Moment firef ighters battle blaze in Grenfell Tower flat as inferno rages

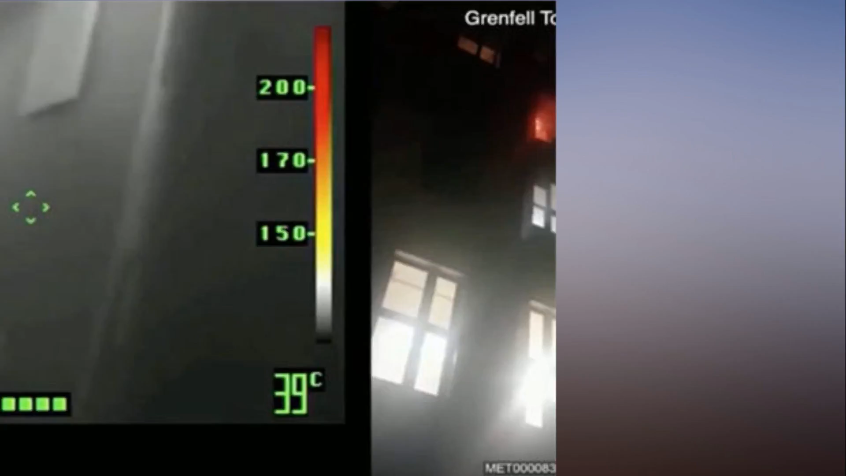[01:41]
On screen: spot 39°C
when they extinguished the fire in or around the fridge freezer. The professor said, The camera now swings round and looks out of the window of the flat and you can see aspects of the cladding that are coming down outside of the window.